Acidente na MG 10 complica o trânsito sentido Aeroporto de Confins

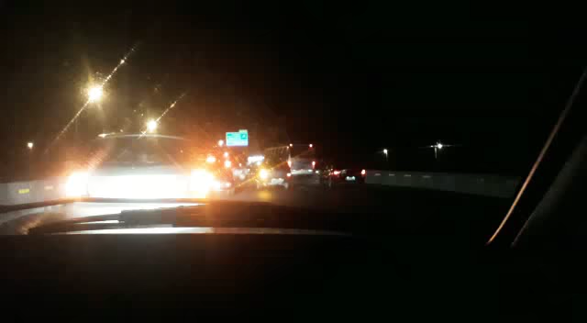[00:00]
Será que deu água aqui? Aqui, garrafinha? Esse bateu, olha lá. Bati, não. Nossa, aqui, não. Essa aqui é arregaçada, velho. Nossa, cara, não consegui bater. Você tem perto de Marte, né?